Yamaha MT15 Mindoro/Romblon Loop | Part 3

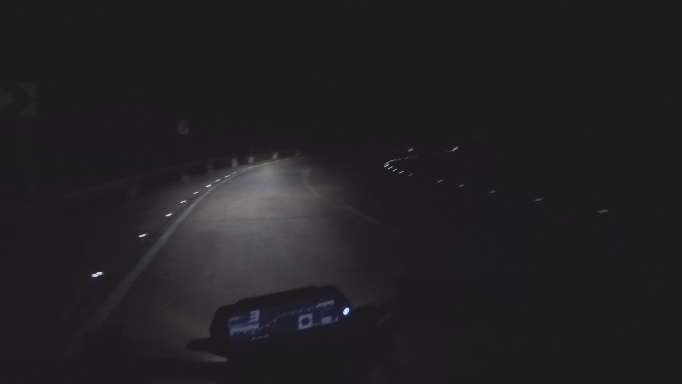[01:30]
Astig dito mga repo. Ang ganda tingnan ng reflectorized. Ah, hindi pala. May ilaw talaga siya. Ang daming landslide dito, siguro dahil doon sa bagyo. Wala pa sila. Hindi ko alam kung nasa na, maglaro muna tayo. 1 o'clock na. Wala pa sila. Kaya pa, hindi sumunod, tumirik na.